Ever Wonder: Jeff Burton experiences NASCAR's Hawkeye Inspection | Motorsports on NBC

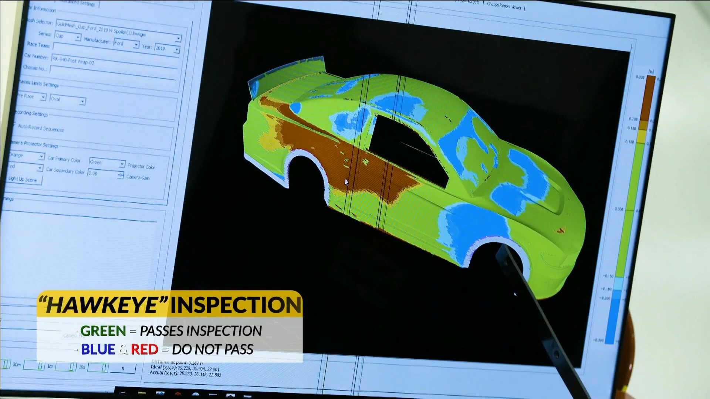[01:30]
We intentionally moved the red and blue out so we could see something.